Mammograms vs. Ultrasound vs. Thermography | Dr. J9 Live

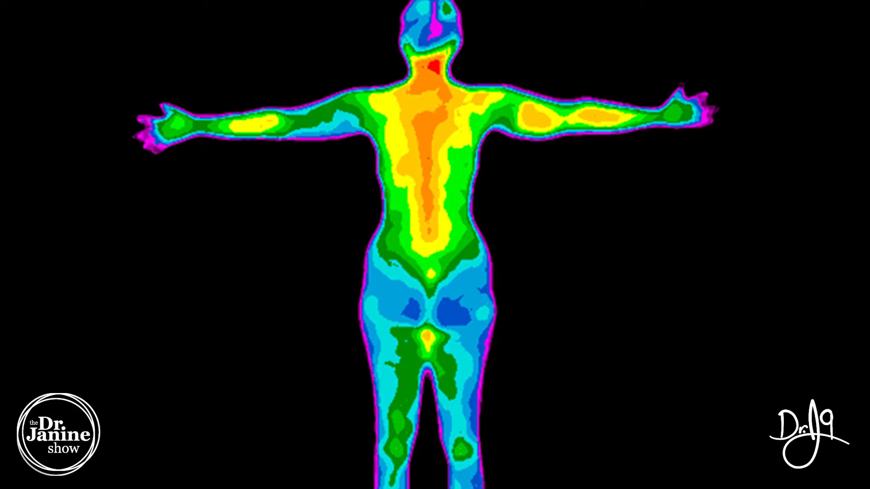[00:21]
So if there is more blood flow to an area that can sometimes indicate that there's something happening in that breast tissue. So it's a very non-invasive way of checking the breast tissue yet it does have some drawbacks.